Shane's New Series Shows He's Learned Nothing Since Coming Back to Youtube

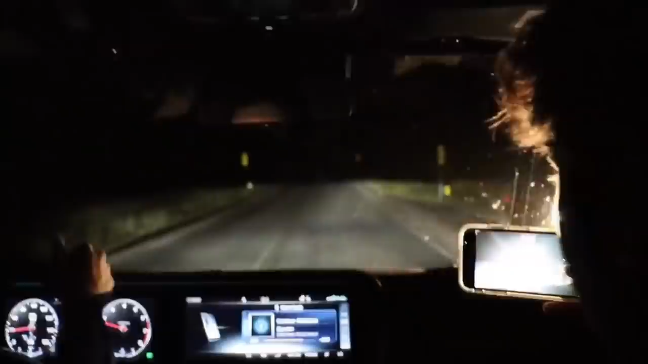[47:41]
Who are you? I mean, come on. Oncoming traffic with the lights on, and you guys are like, oh my. Are you? It's a car. Didn't I just say it's Lightning McQueen? This definitely isn't the one that I've been to. Really?
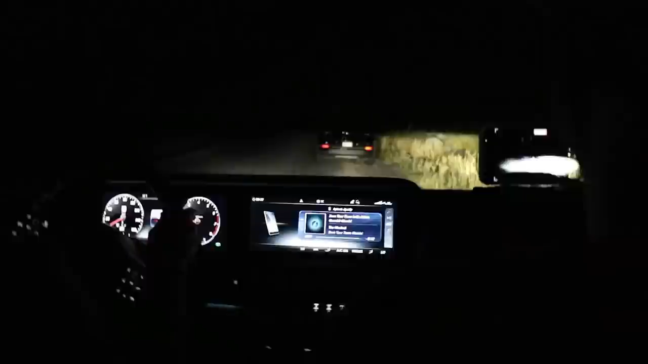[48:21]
Okay, so anyway, they get lost and they finally. Go back to the bridge where they were supposed to go, and a car is there, and the door closes.